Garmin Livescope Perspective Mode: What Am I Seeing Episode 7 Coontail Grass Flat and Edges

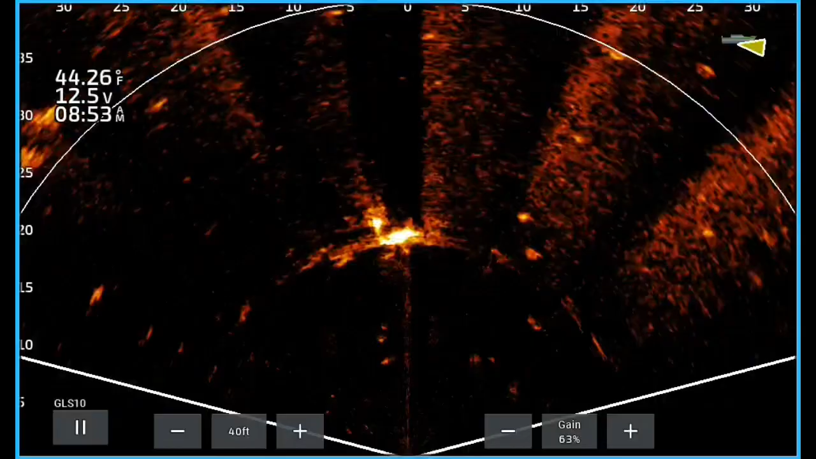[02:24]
On screen: water 44.26°F
bare spots now notice how it's got a lot darker right here that means that water's done got a little bit deeper and now we've done there's a cypress tree right here and if you look coming in from the left side of the screen there's some fish there and fish right in the middle screen you can see the shadows but we're right on the edge see how it's getting a little bit lighter the bottom is we're starting to climb that hill or back into the shallower water but if you look on the left side of the screen you see some fish I mean there's fish all in this grass and that's what you're doing you not always have to see the fish but it is cool to be able to see the fish and you
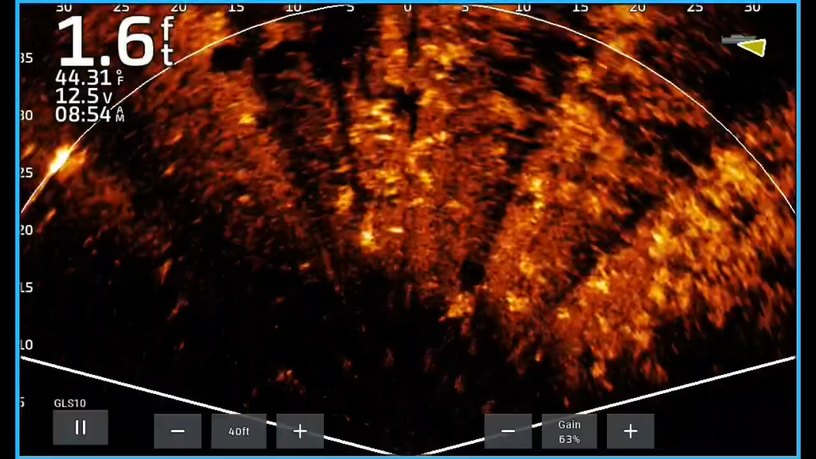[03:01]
On screen: depth 1.6 ft, water 44.31°F
know that's all you're doing is just trying to hit those little isolated pockets but this is coontail moss I call it coontail moss but look right in the middle screen there's one two three four five fish right there in the little school you can see them how awesome is that right but look where they're at right on the edge of that grass